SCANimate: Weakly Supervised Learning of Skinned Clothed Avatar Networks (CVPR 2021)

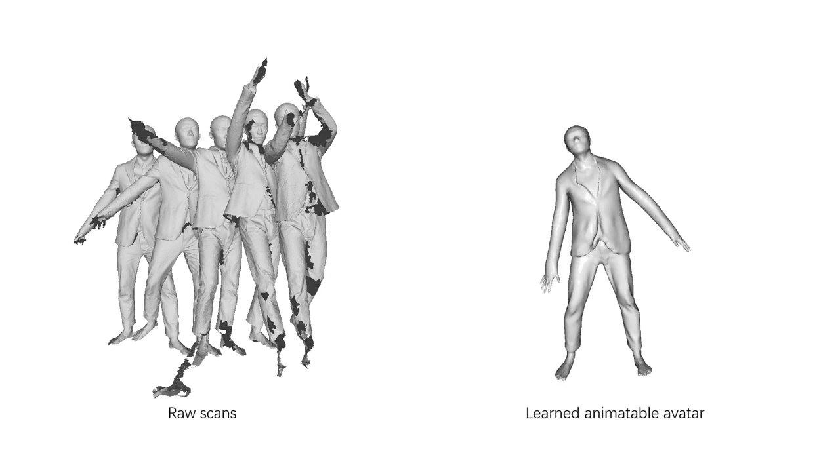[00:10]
To that end, we learn a parametric model directly from 3D scans of clothed humans.
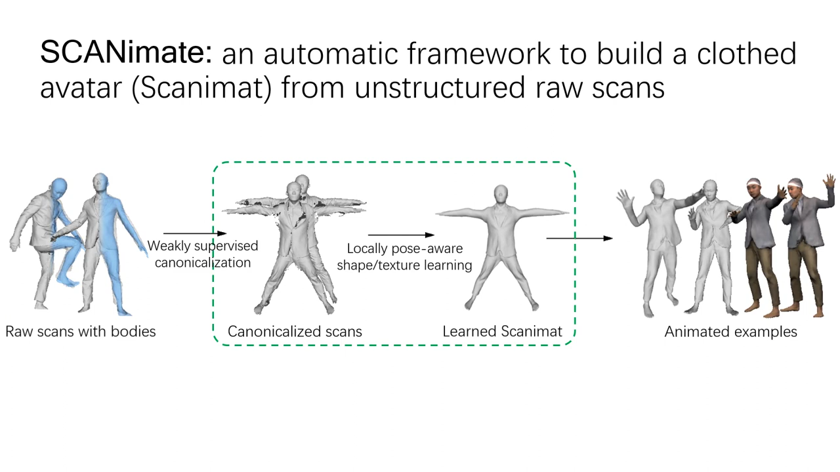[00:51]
We first align all the scans to a canonical pose, then model clothed human shapes with pose-dependent deformations. After training, we can easily generate novel animations of the learned clothed avatar with realistic clothing deformation and texture.
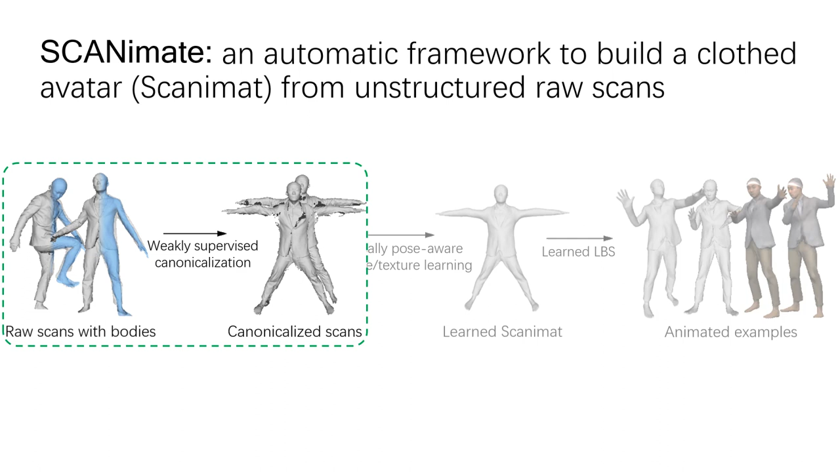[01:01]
Our key is to separate articulated deformations from the local shape deformations by learning transformations derived from the underlying body pose. We solve it by learning skinning weights, which defines the influence of joints to the transformation of each point on the clothing surface.
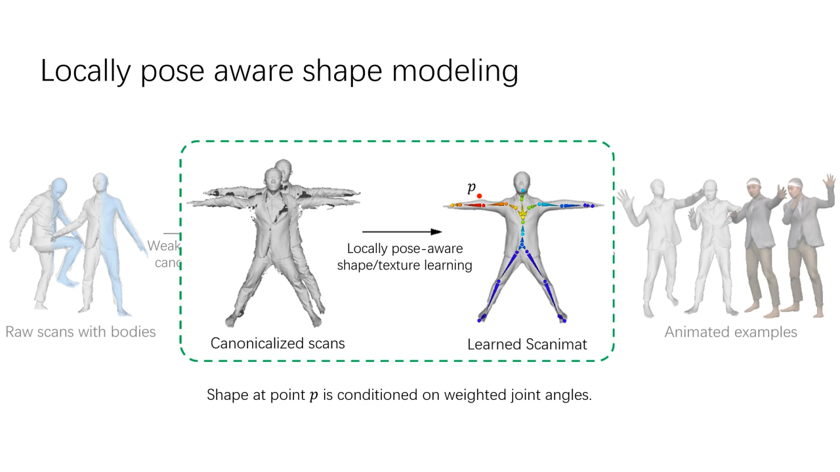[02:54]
This allows us to localize the influence of each body part to clothing deformations and to learn pose correctives that lead to better generalization to unseen poses by preventing spurious correlations.